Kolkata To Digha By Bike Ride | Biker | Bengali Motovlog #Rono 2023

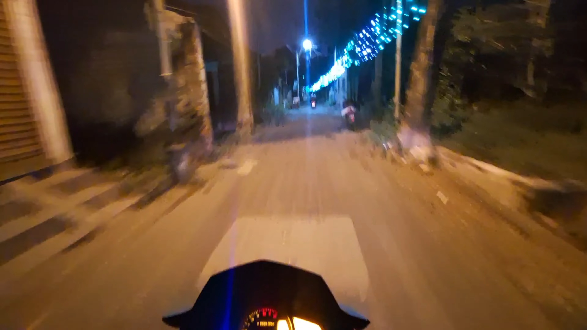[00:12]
এখন যাচ্ছি দীঘার দিকে, পুজোর ছুটি পেয়েছি একটু যাবো দীঘা। দুর্গাপুজোর রাস্তার রূপটা একটু আলাদাই হয়ে যায় ভাই,